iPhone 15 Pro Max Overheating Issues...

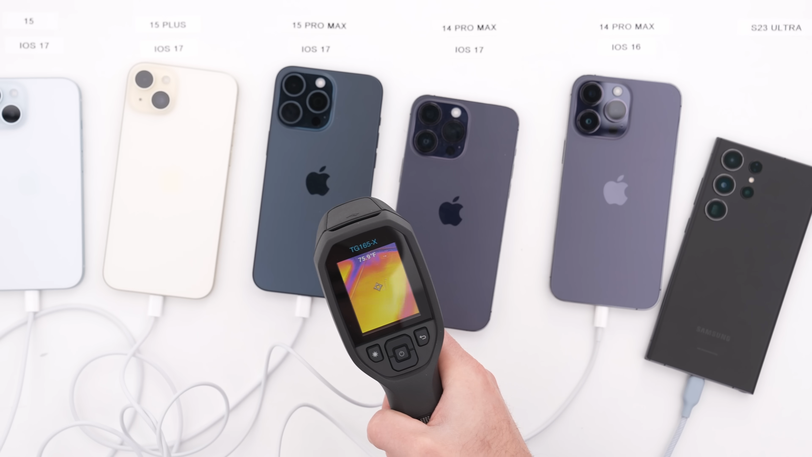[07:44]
Get over to the Pro Max. 81.2. Close. 81, oh, 81.5. The iOS 16 and 17 device are very similar here.
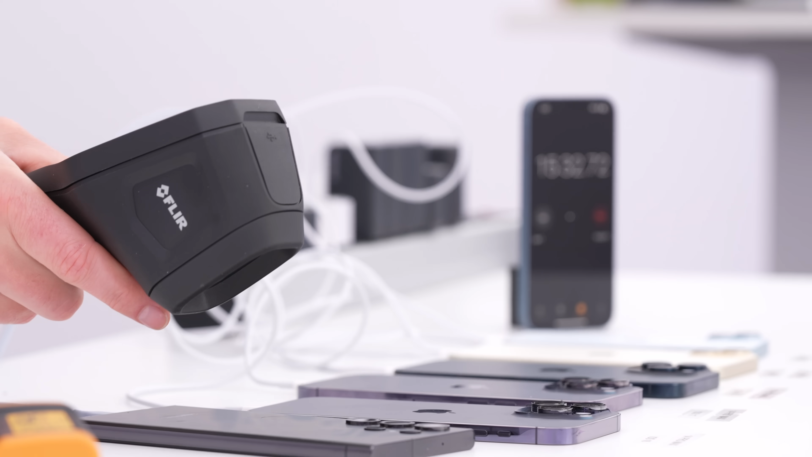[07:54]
And the Samsung, it looks to be mostly high 70s.
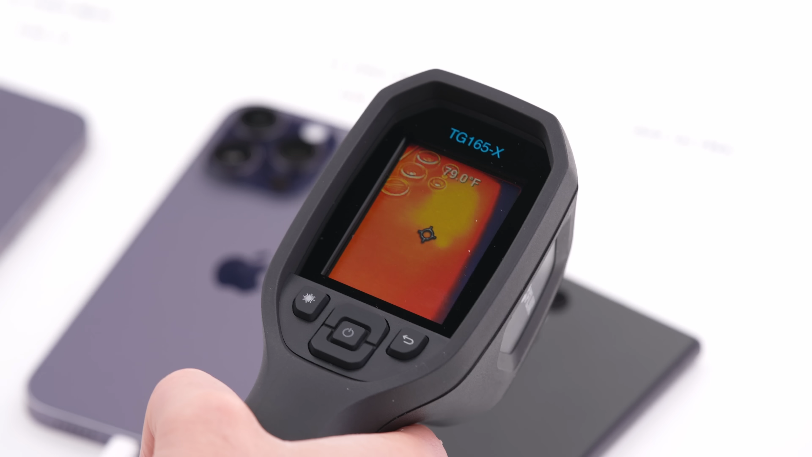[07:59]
On screen: spot 79.0°F
Still approaching 80, but the majority of it tends to stay underneath 80.
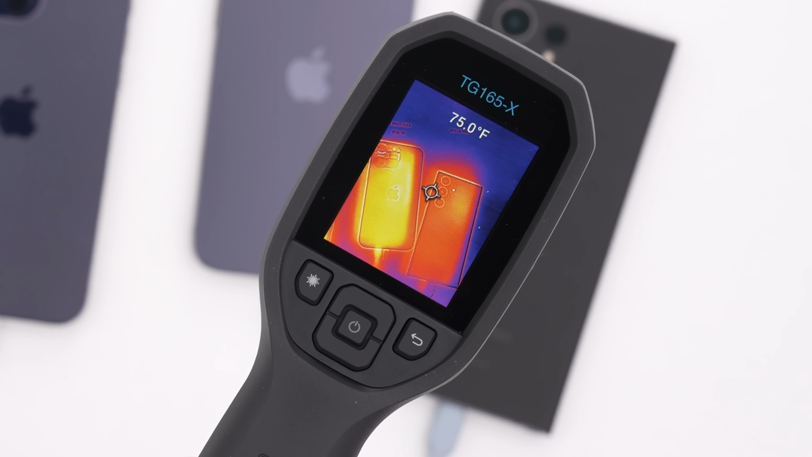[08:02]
On screen: spot 75.0°F
You can see just how much warmer the iPhone is top to bottom compared to the Samsung, like that by how bright that glow happens to be. You know what?